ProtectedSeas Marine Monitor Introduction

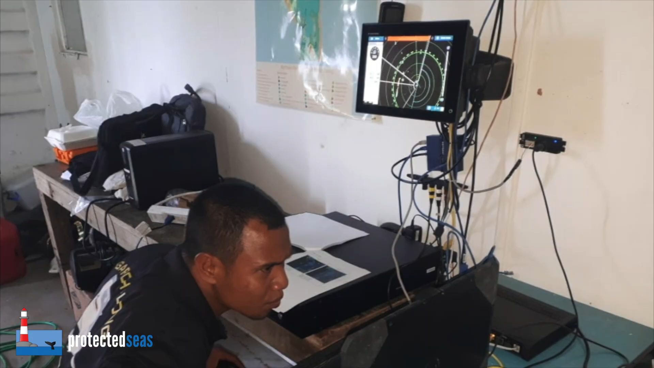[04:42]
With our partnership of One Reef, we had an M2 radar, and it's a very good tool to use.